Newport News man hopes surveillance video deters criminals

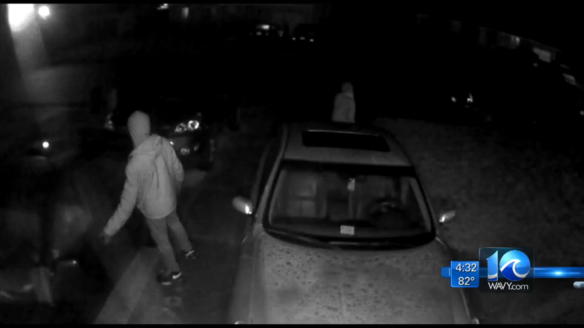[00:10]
Arthel Alford shared this home surveillance video. It shows two men, one of them opening his car door early Saturday morning outside his home on Telford Drive. 10 On Your Side's Brandy Cummings spoke to him today about what happened. Arthel Alford says he had only been off work a few hours before he got a notification about movement in his driveway.